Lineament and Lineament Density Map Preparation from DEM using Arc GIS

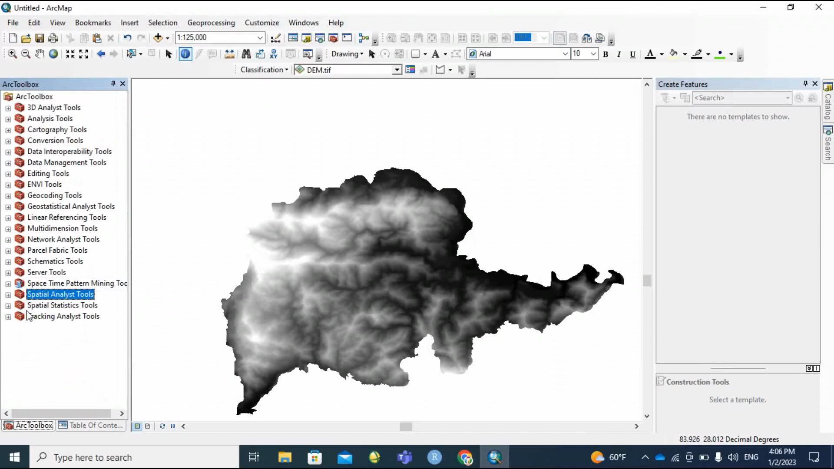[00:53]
and go to surface and then there is Hillshed.
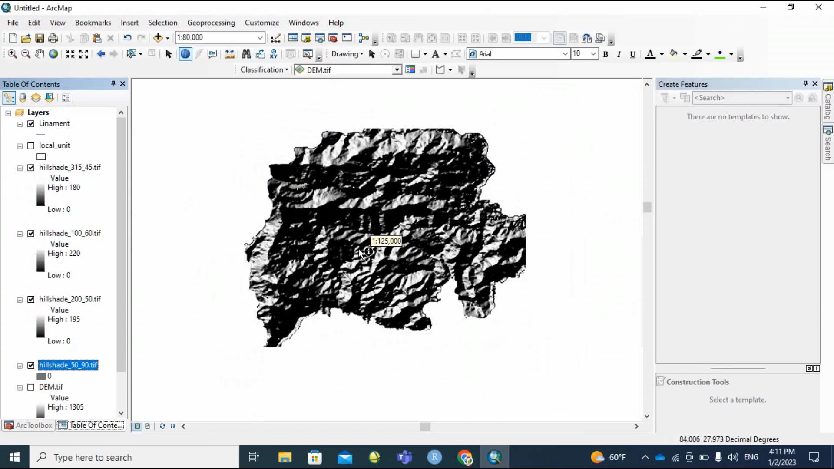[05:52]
this is our he said there different of the national angle and then we are going to digitize
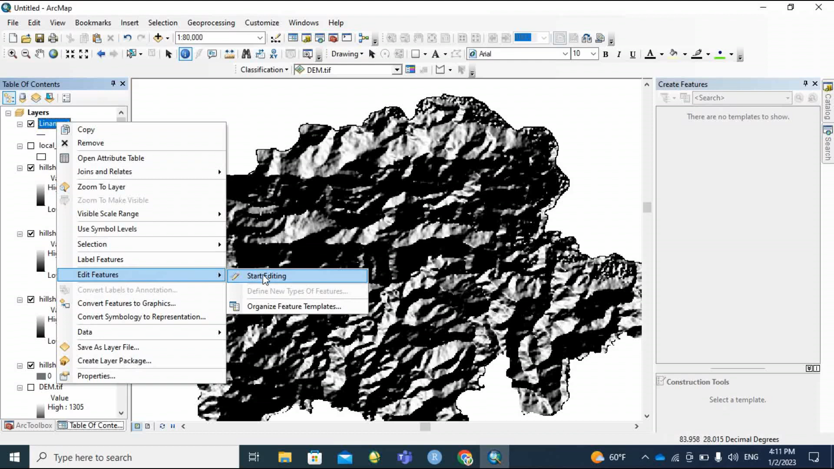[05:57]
the liniment liniment line it is in the near home so
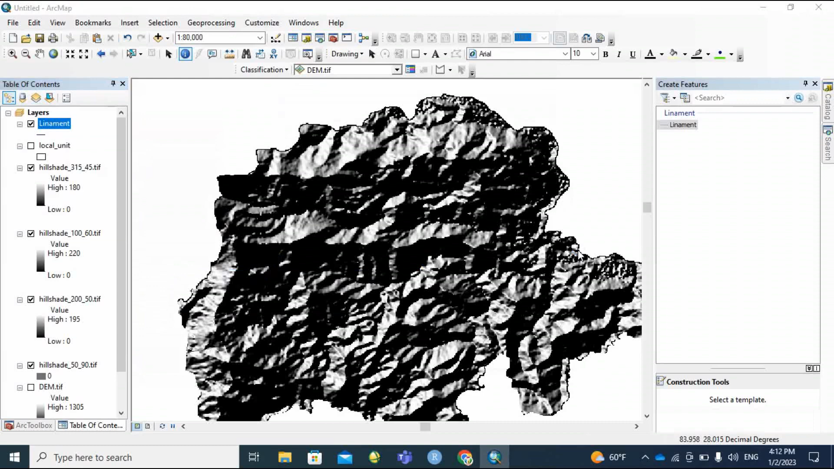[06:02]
and when to digitize it that is the line and then we are going to
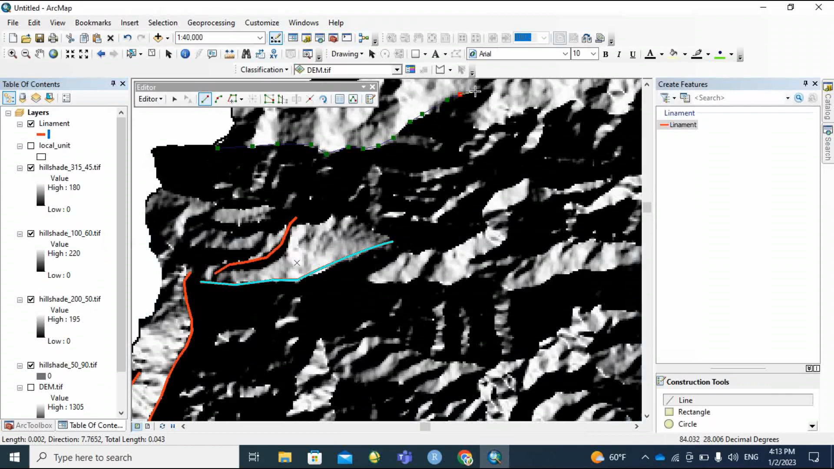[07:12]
and I'm going to repeat the process to compute the element area, the element line.